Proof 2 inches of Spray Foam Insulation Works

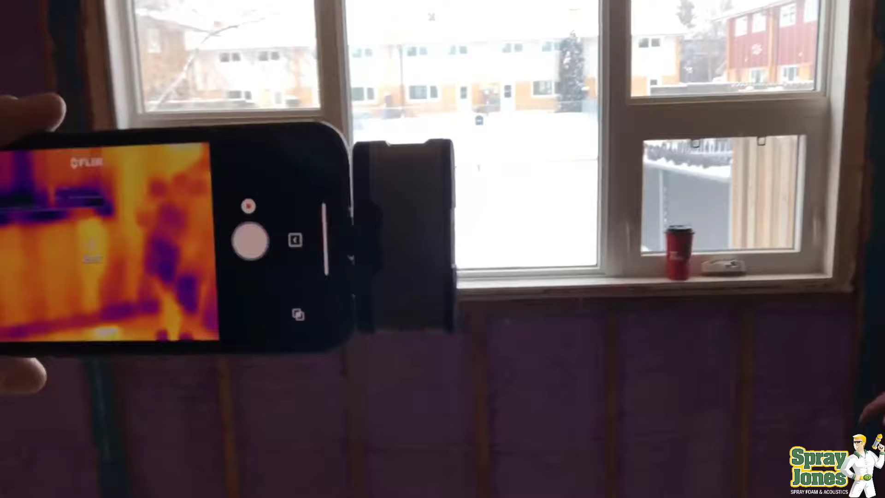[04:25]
Now these units, they had the heat cranking because they were mudding and taping and doing drywall, so these units are sitting there at 22 23 24 degrees Celsius inside. Outside we're sitting on a minus 20 degrees Celsius day, and there was a decent breeze blowing that day.
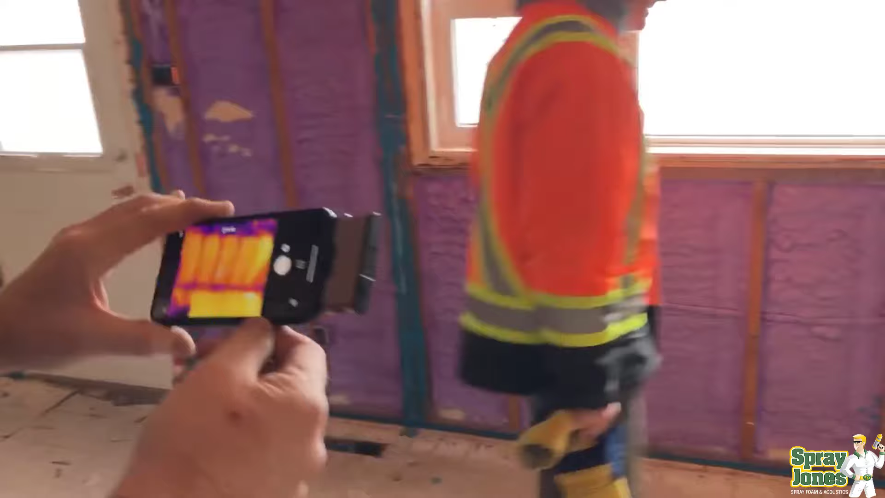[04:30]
Everybody was bundled up and wearing toques and jackets and what have you, but the proof is in the pudding. Take a look at the wall assembly. Look at how extremely cold, at just 2 inches thick of closed cell foam.
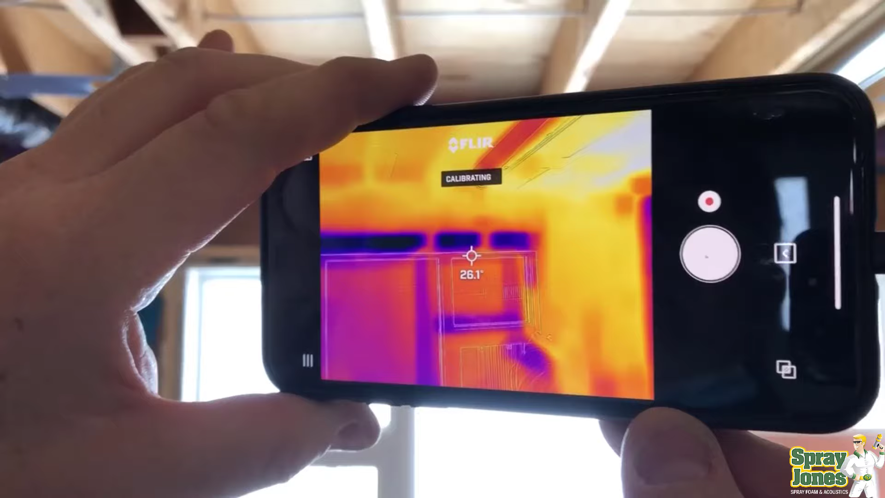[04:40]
Take a look at how well the foam is performing
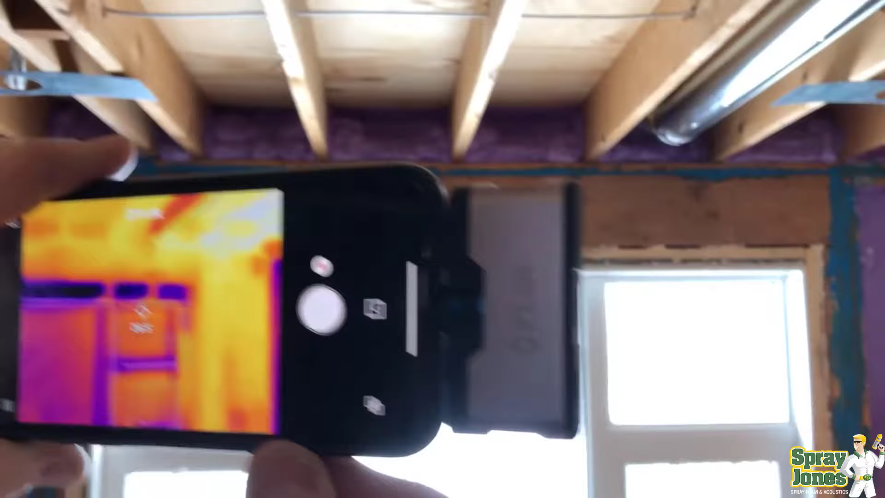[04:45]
inside the wall assembly and the studs themselves. If the studs were such high conductors of heat, if they were losing so much thermal
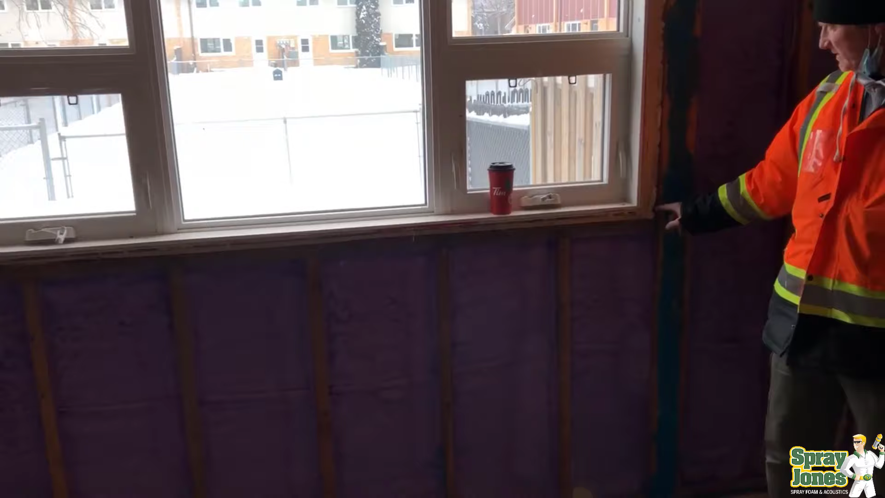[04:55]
energy, they would be showing up to be a lot more colder than they are,
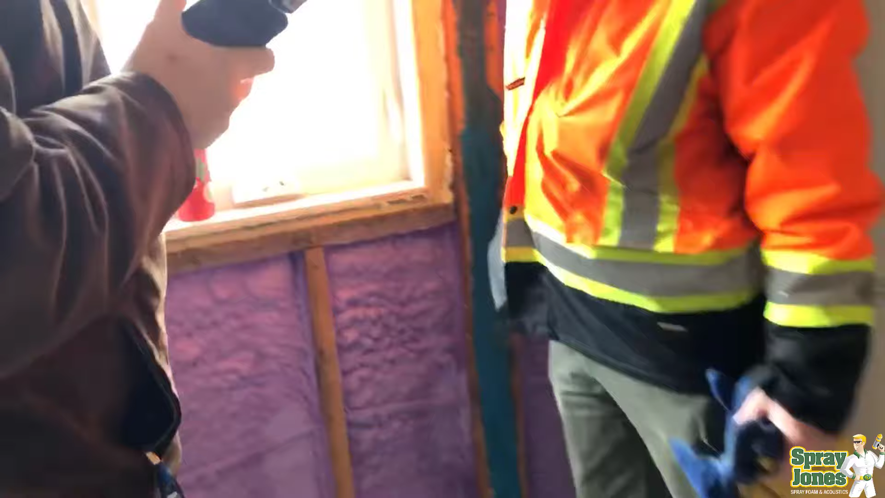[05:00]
and they would be performing a lot more poor than they are.
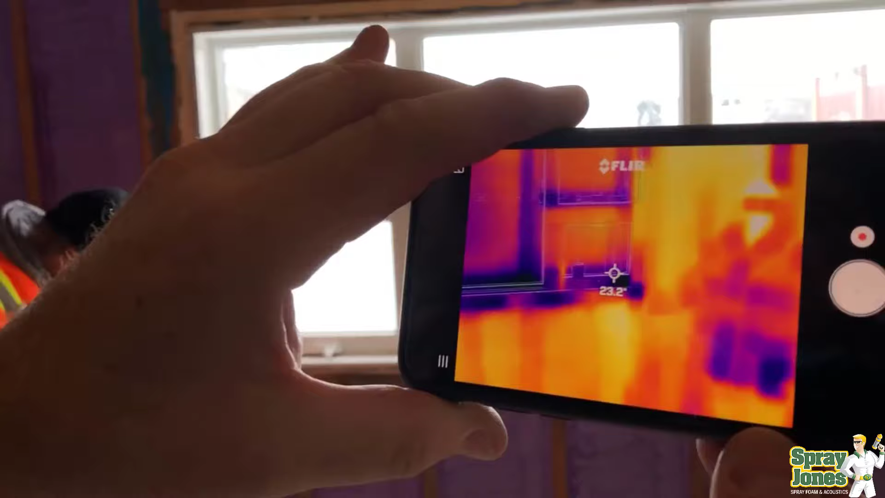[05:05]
You can already see in these images where the foam insulation is, where studs are, where headers and areas where we can't get the foam, it shows up a different color, it shows up more blue, more dark, that it is cold. So if the studs were performing incredibly poor, they would be showing up a lot colder than they currently are.
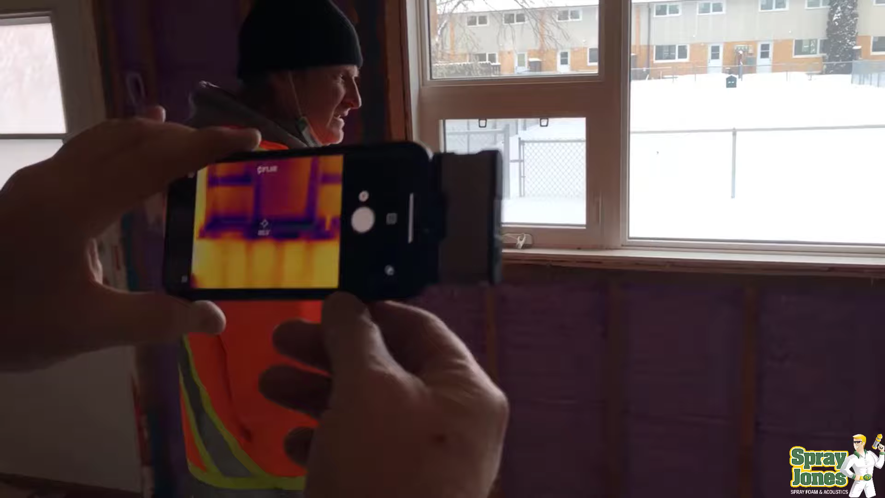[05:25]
And this is the argument that I've been making for quite some time, that the studs on white paper show a very detrimental value.
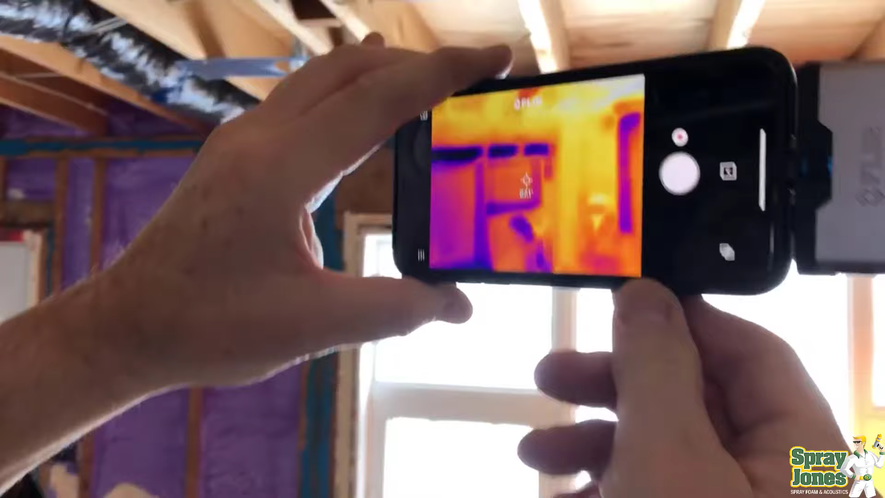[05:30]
But in actuality, when looking at the real physics of real life with thermal imaging
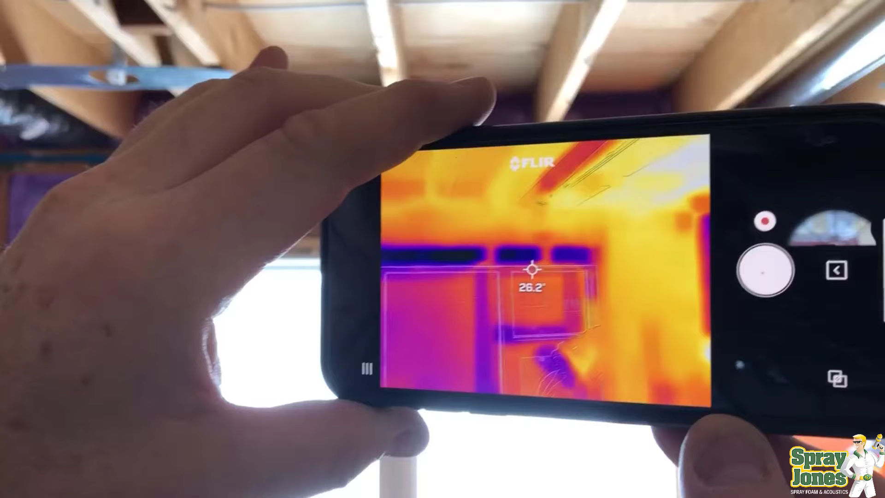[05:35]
cameras, the studs are not a huge detriment.
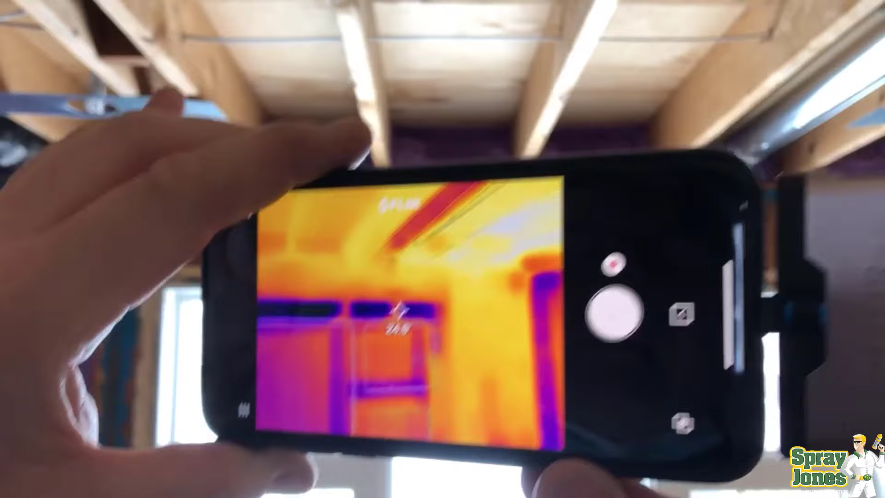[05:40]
So when you are considering foam insulation for your project, know that just